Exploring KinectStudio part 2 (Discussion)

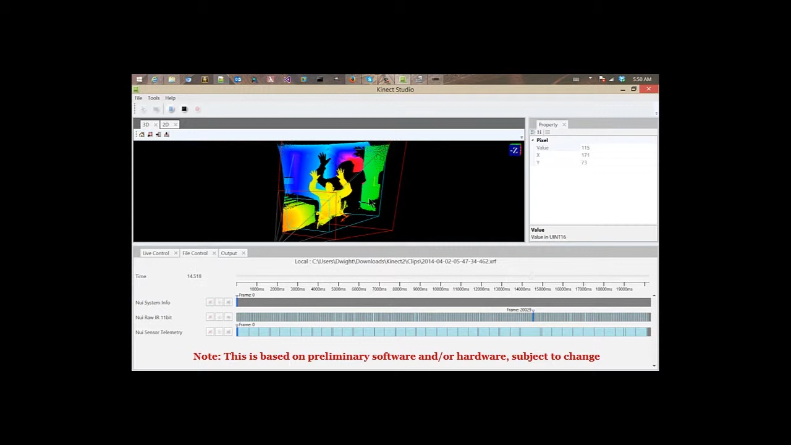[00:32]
And as it plays back, it plays back the video of what was recorded from the connect. So this clip allows me to play it over and over and over again by clicking on play.
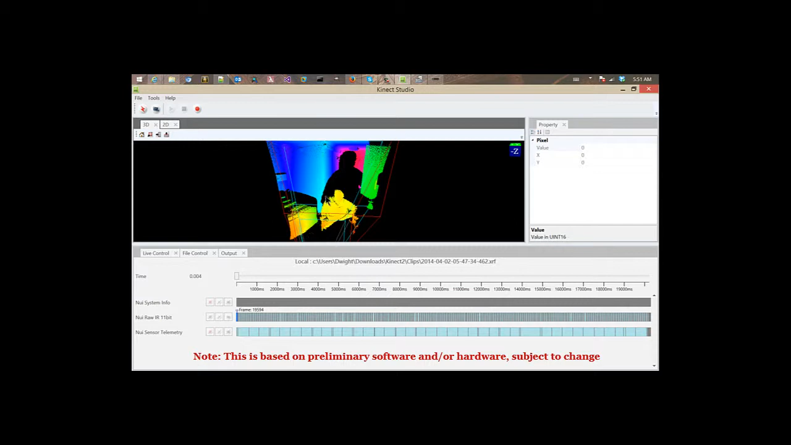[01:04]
And again, you can continue to move around the 3D space in the 3D world. I could choose to look at the infrared by gray cloud.
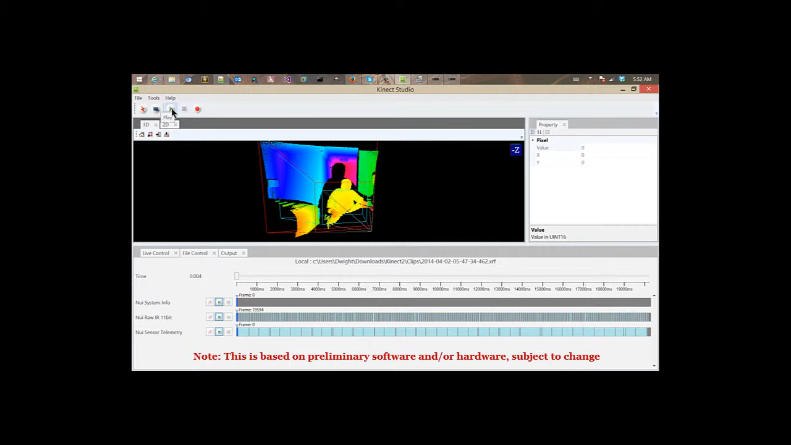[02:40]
And when I play back the file, same thing happens. But a peculiar thing happens when we have the connect studio host,
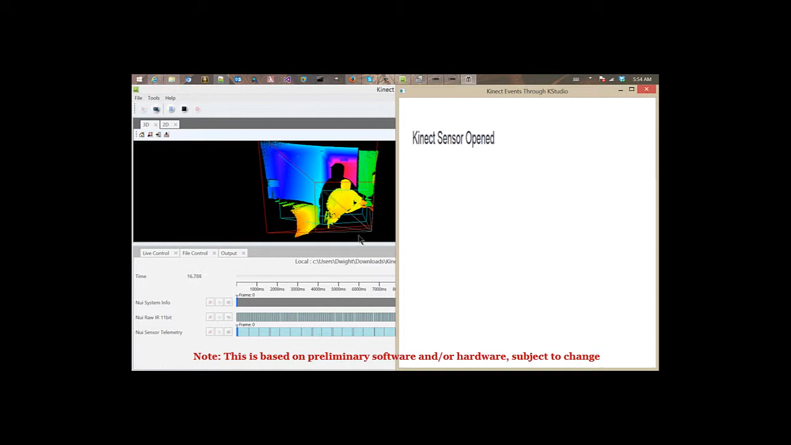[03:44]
but it does notice that the connect sensor is open. Well, the reason for this is simple.
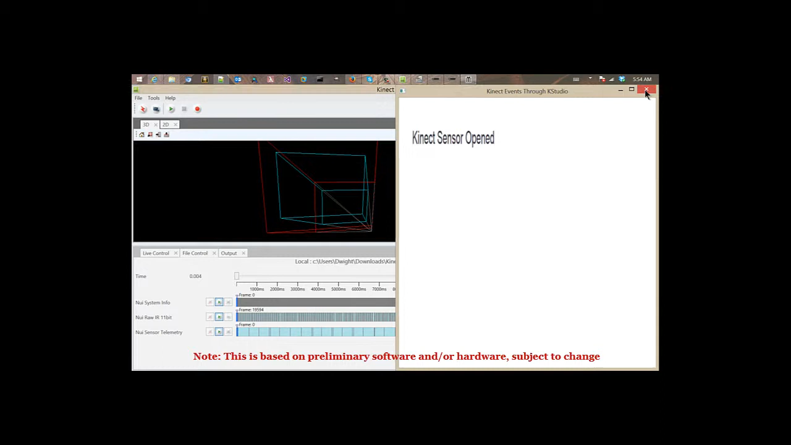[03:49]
The color feeds right now are not coming through the connect studio into the application.
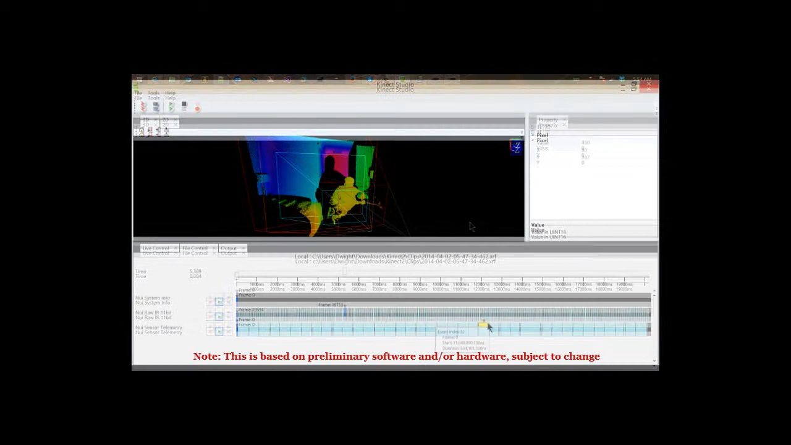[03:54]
So if you take a look here inside the connect studio, you can see which streams are available for you for playback. And you'll notice here that there are no streams that say color. So when you record your XEF file or your XRF file, you have to make sure that you select the stream that you need for your application or the source, the data source that you need for your application. And as you can see here, I did not select that for this recording. I only selected the raw infrared and some telemetry information.
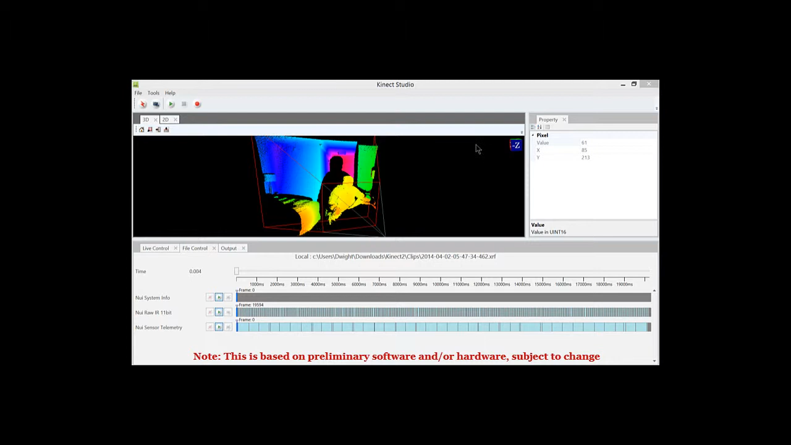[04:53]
So let's go ahead and take the connect device and make a recording utilizing the color stream. So first thing I'm going to do is just kind of show you, just I'm going to start all over. I'm going to close down the connect studio and I'm going to close down connect service and connect host.
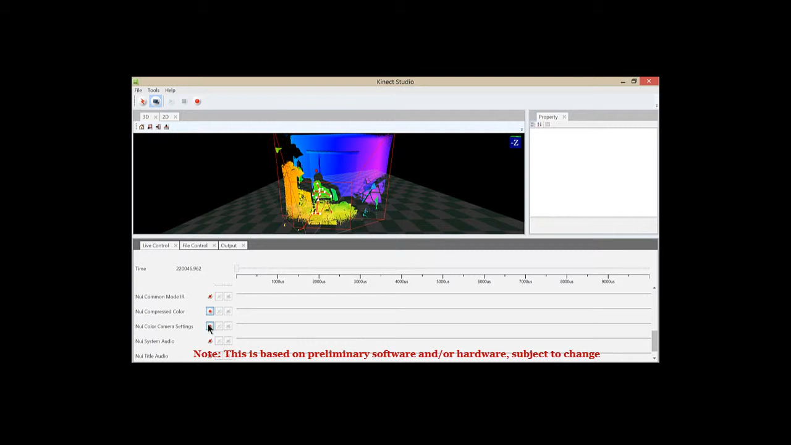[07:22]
It's now turned on and ready to go. So I'm going to go ahead and record, do it quickly. There's one hand, there's another hand, there's both hands, and we're done.